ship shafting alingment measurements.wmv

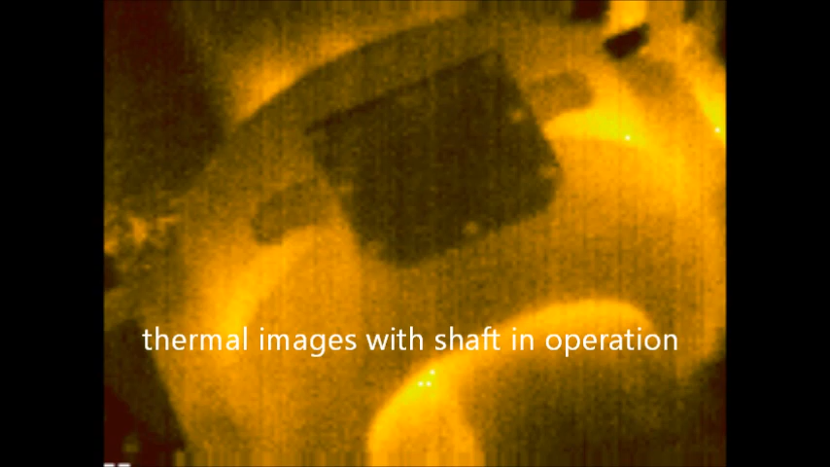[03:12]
Thermal images with shaft in operation is the best diagnostic tool during dock or sea trials,
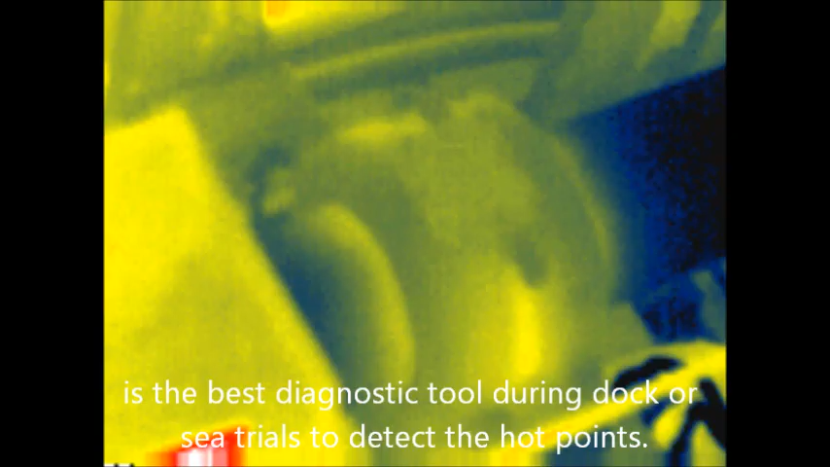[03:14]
to detect the hot points.
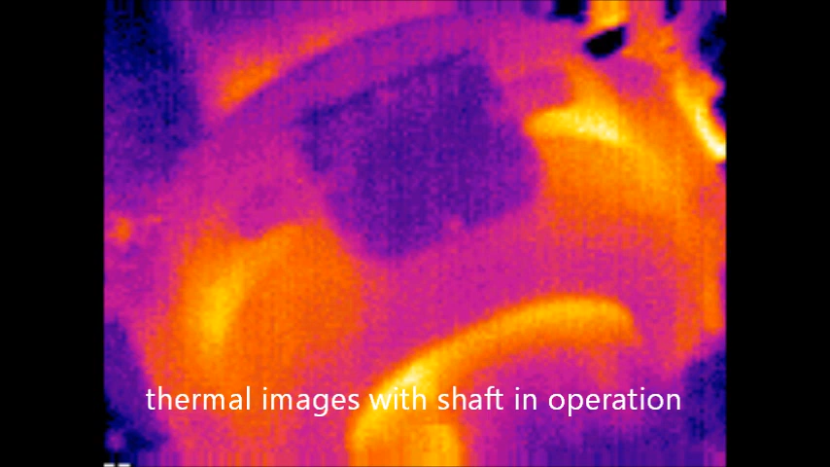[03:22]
Thermal image of overloaded bearing.
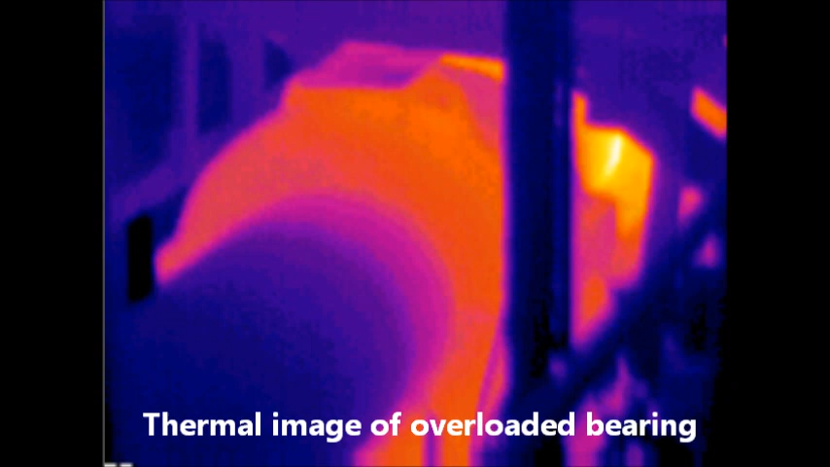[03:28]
Thermal image of bearing in correct position.
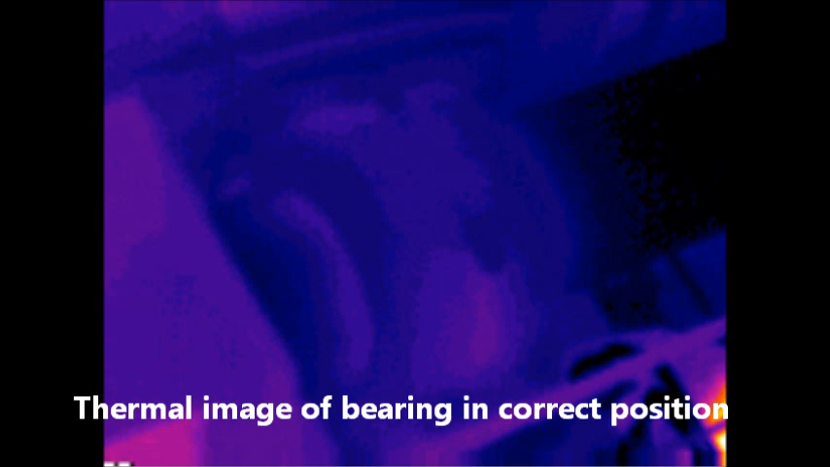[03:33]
Sealing rings thermal images.
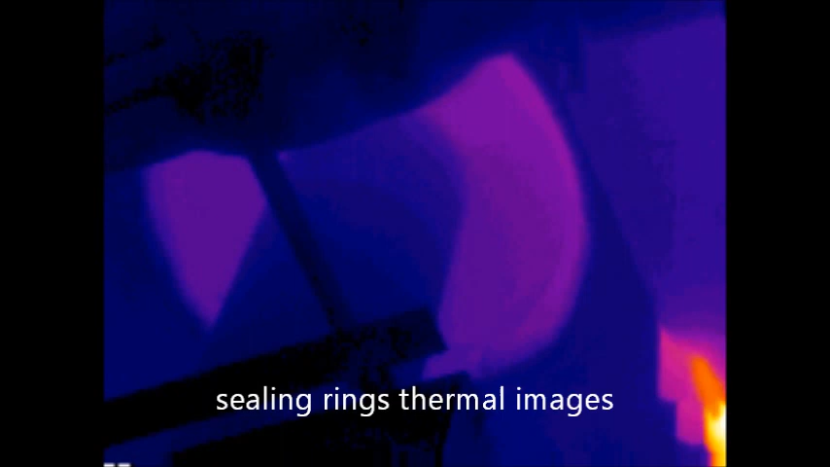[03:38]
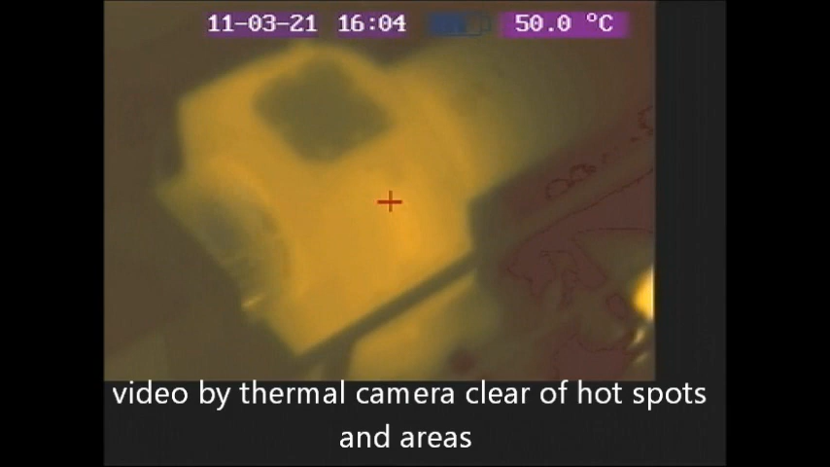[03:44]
On screen: spot 50.0°C
Video by thermal camera clear of hot spots and areas. Final test after succeeding shafting alignment.